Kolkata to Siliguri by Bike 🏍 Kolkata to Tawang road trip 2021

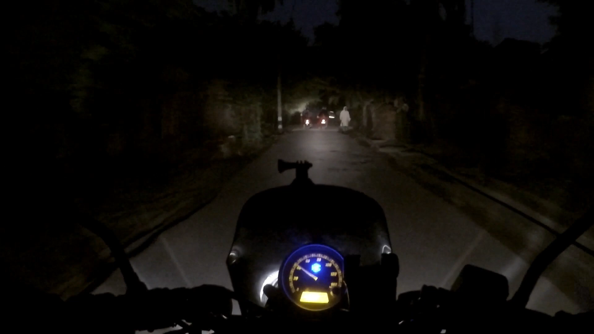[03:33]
देखती बाच्छो, आमी अपते लास्ट आचे पीछो ने आची, तो
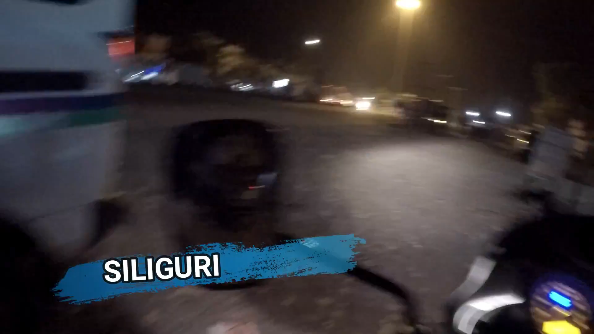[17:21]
गाची शीली गुरी क्रास करेक्टु आगे एशे होटेल नी एची